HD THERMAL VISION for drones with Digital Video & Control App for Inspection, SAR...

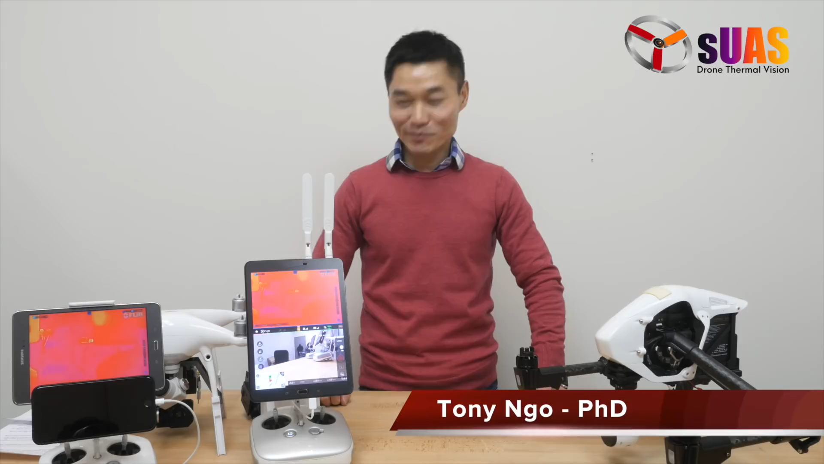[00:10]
Today I'm very excited to show you one of the new products that we just released. It is called the Viewer Tab HD for Thermal Vision.
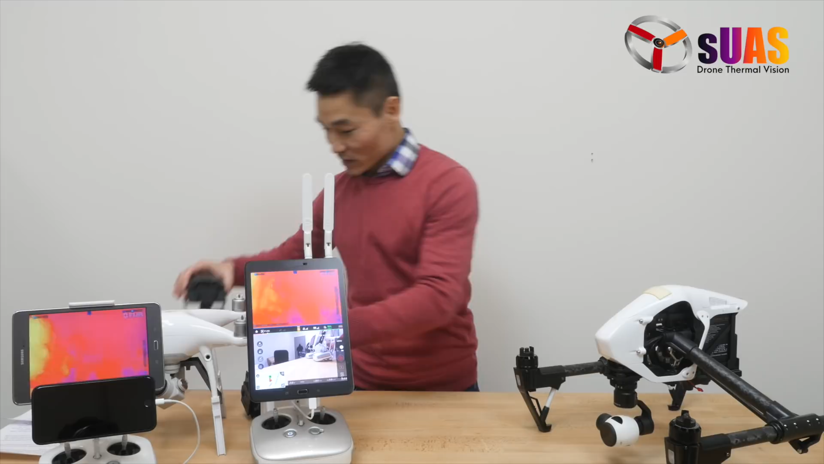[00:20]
So it integrates seamlessly the Flirview Pro camera on drones. The HD stands for HD Digital View Downlink. So if you followed us, we are the source for professional integration of Thermal Vision cameras on drones like Phenom,
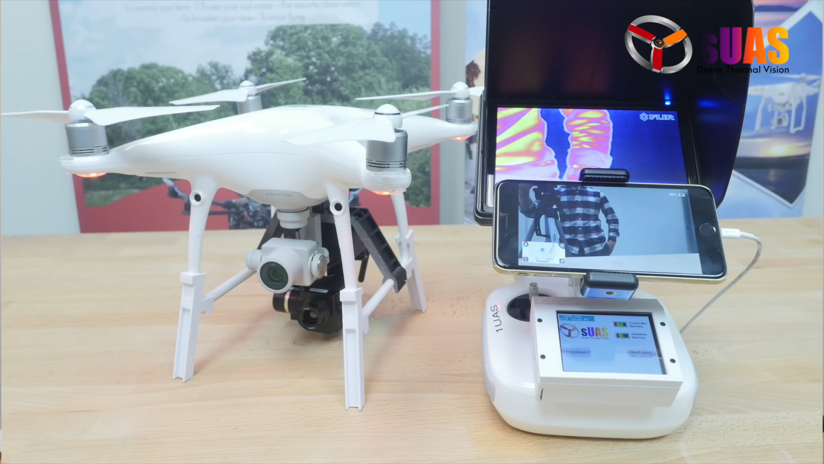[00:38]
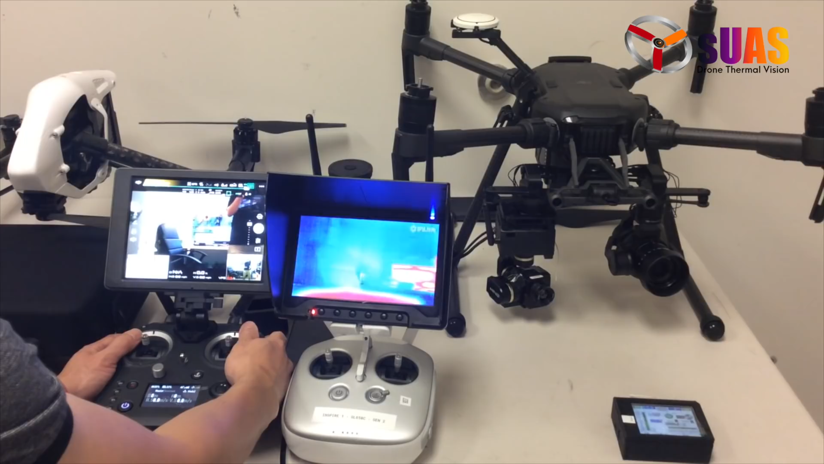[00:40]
Matrice, Inspires, Mavic, and other drones.
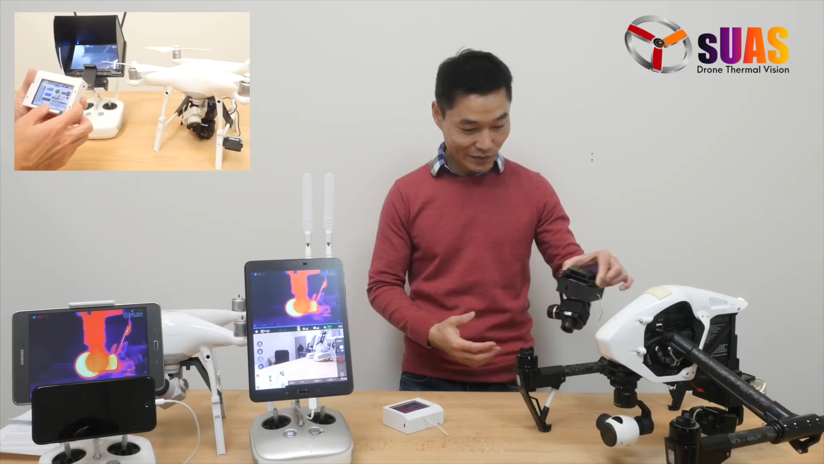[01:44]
So one of the things that we have tried to best improve upon is the quality of the video download system. So the Viewer Touch System does rely on the analog 5.8 GHz system. So for some critical real-time work, having steady digital video system offers extra benefits. So you can see things clearer and much more easily.
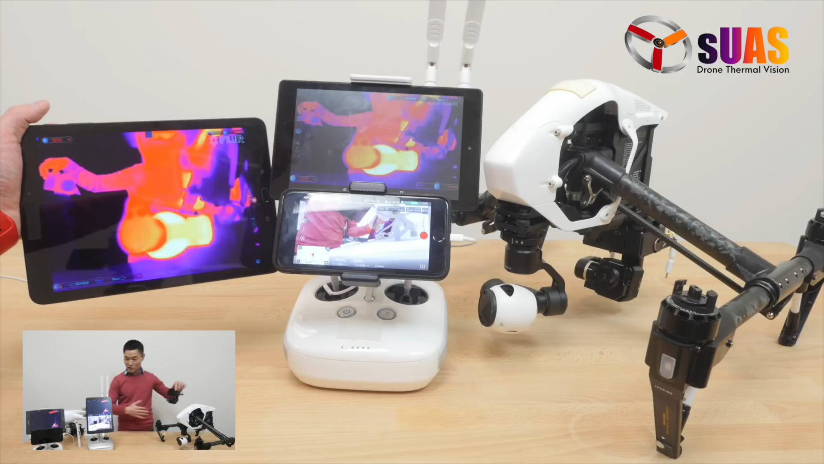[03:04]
And you know, you can also change from drone to another easily or hand hold it as before.
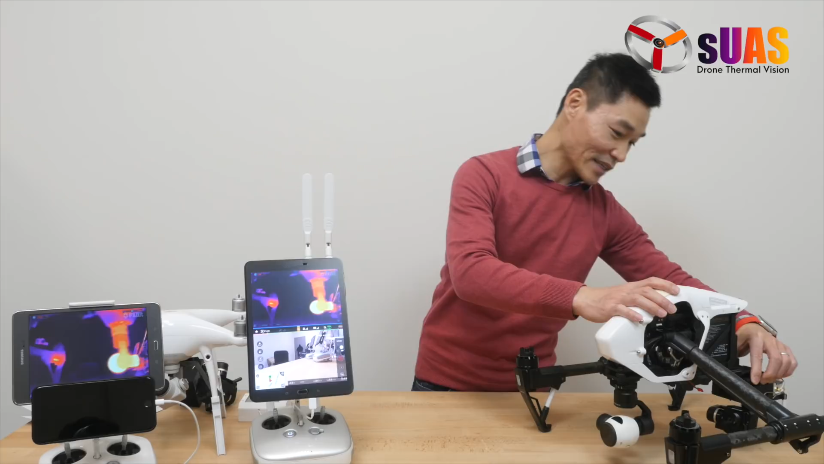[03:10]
And the Viewer Tab HD also, you know, inherits all other features of the Viewer Touch System because it still runs on its own.
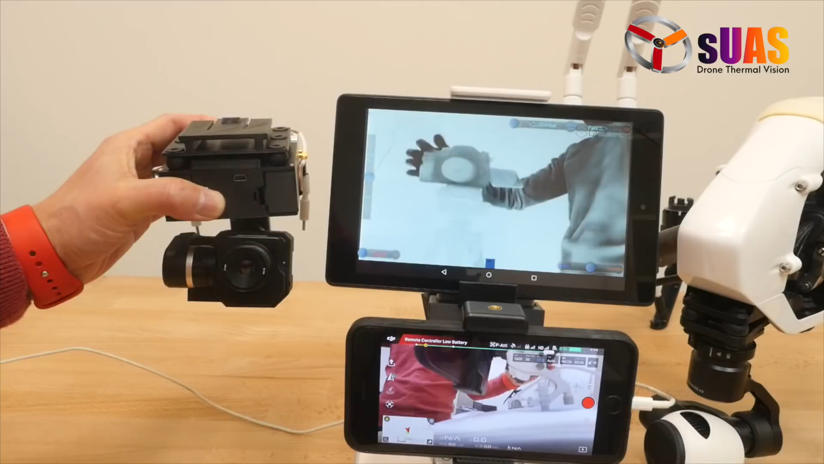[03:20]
It runs about 45 minutes on these two batteries inside. And you can see the design is also clean, virtually no wire exposed. More than that, you know, we have the tablet right here to view the ThermoVision.
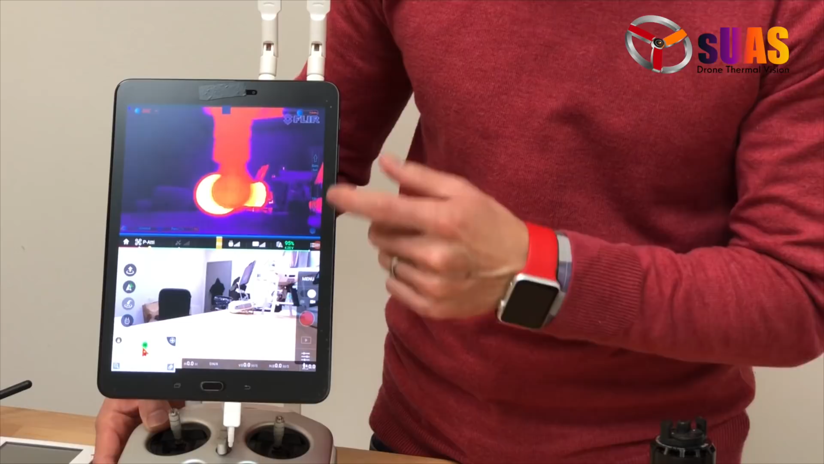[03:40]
We've made an app so that it's not just a ThermoVision viewing app, it's also a Control-F as well. As you can see here, I can, you know, control it panning and tilting the camera.
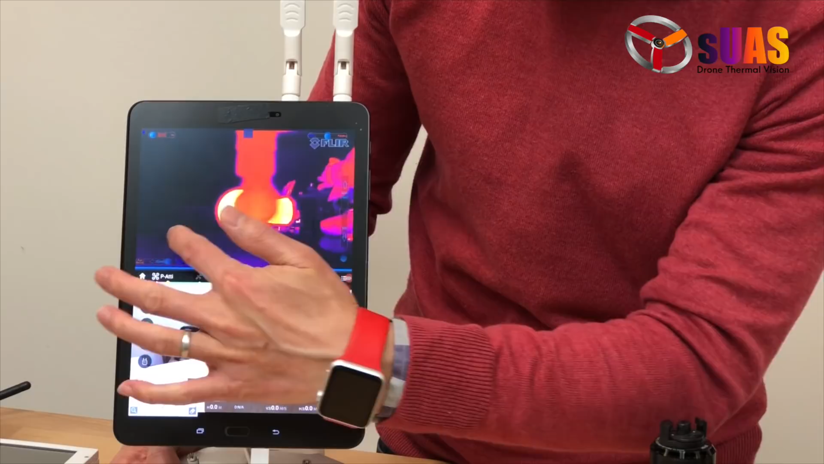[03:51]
All right, and then you can do color palettes like you do with the Viewer Touch System,
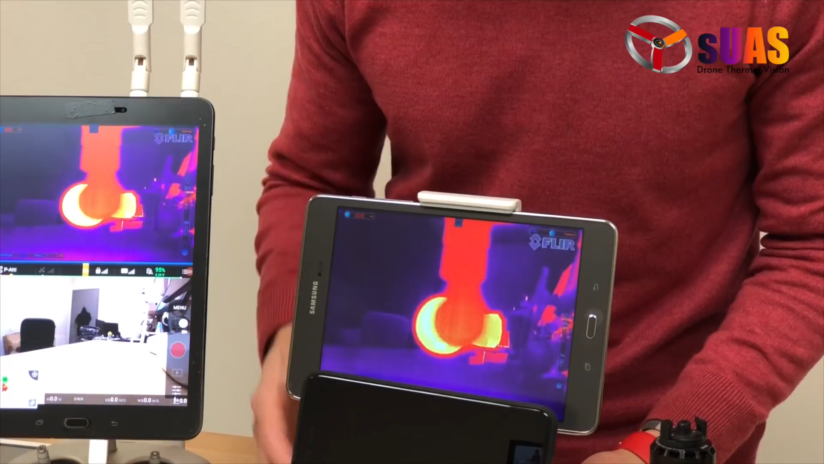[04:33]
And the other tablet is for viewing and controlling the ThermoVision camera. Or you can have an upgraded, you know, system where you have a more powerful tablet.
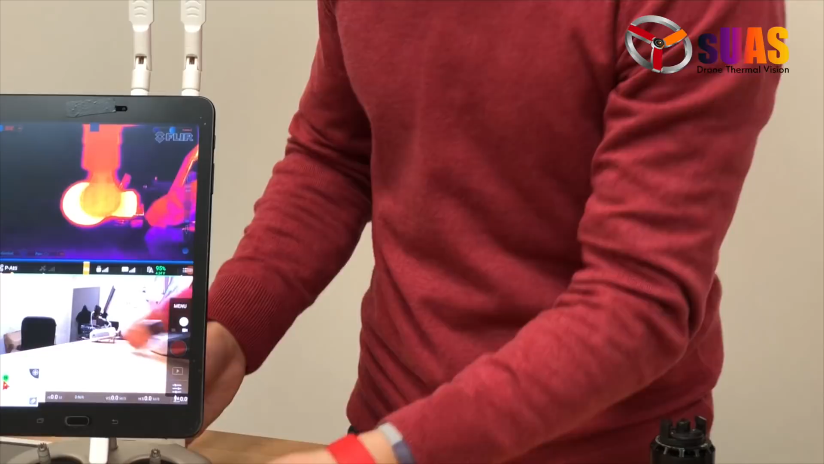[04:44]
You can have a split screen and have two apps running simultaneously. One is the DJI Go app on the bottom as usual. And the other one is the Viewer HD app for viewing and controlling the ThermoVision camera. Interestingly, you can have a setup where you have two people offering the drone and the ThermoVision where,
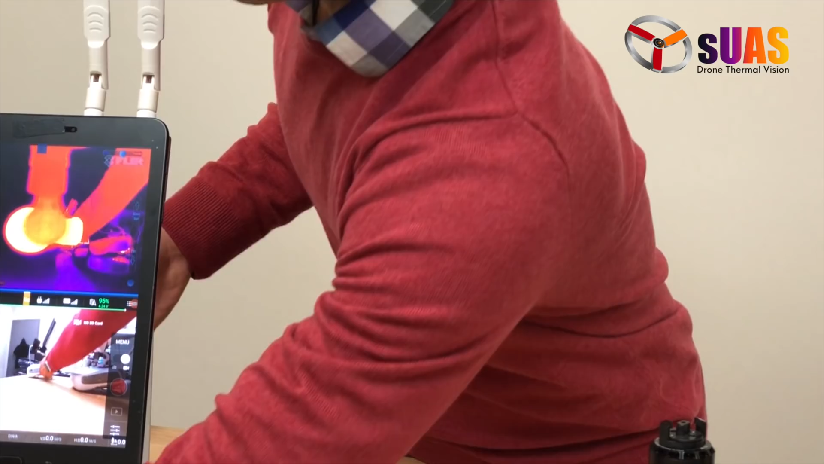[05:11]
you know, you can easily have a second tablet like this. And you can control and viewing the ThermoVision.
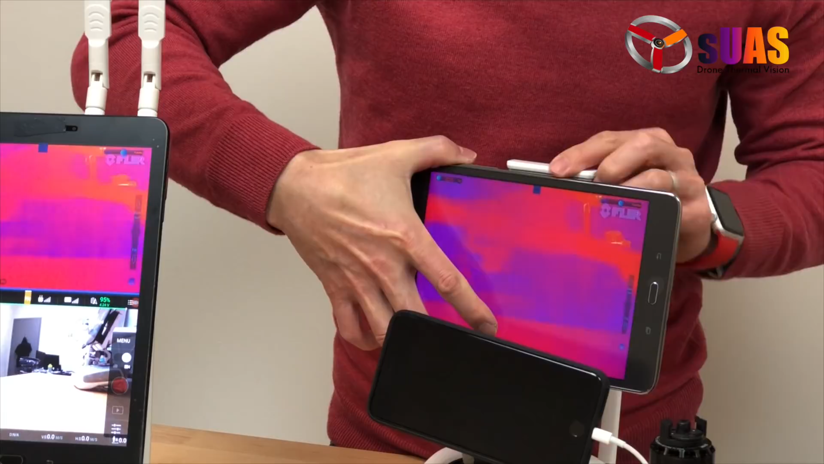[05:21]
It's for a camera operator, for example. That one is for, if you have a normal setup, it's for the pilot.